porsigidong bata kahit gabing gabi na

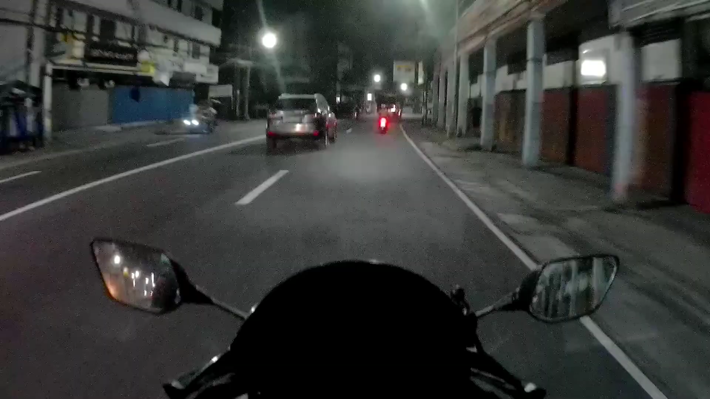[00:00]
Madilim, madilim, madilim. Ayan, pawi na tayo ng ginubatan, albay.